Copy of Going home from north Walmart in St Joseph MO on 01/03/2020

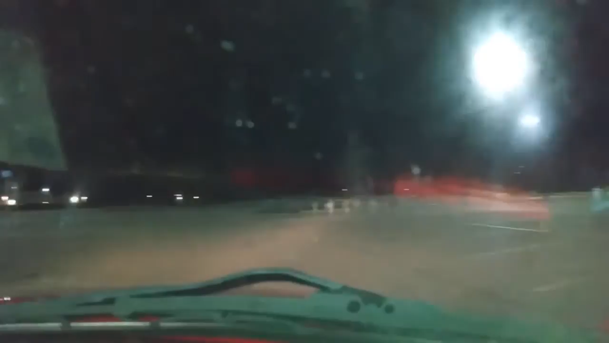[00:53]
Mm-hmm. Did somebody run into the shopping carts over there?